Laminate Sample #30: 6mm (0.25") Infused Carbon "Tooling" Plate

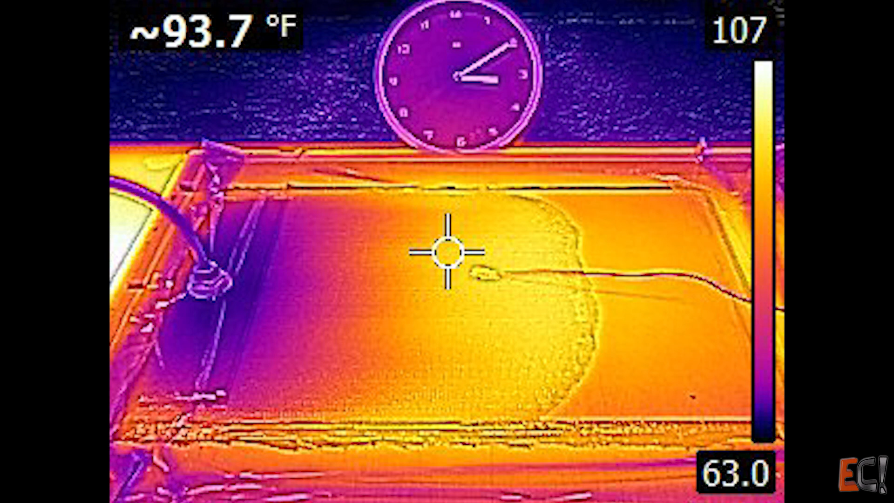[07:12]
On screen: spot 93.7°F
You can see here the hot resin where it's warmed up with a cool resin coming in.
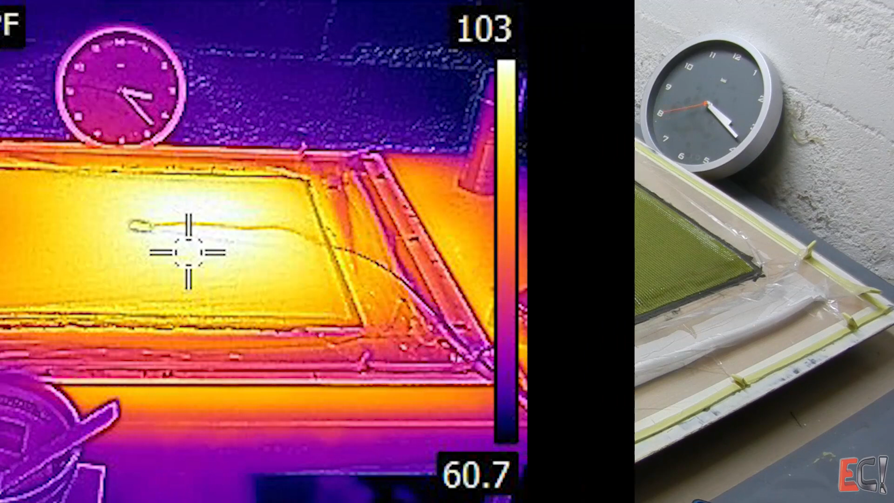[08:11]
On screen: scale bottom 60.7°F
You can see that resin that went in first is really starting to heat up as it exotherms and this whole panel will kick off pretty quickly.